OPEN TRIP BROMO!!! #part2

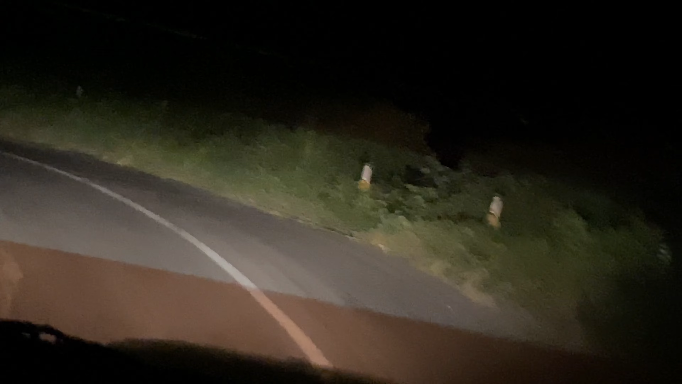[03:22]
Dan juga ada fotografernya. Nah, ini adalah pintu masuk ke Bromo Tengger, Semeru, Taman Nasional.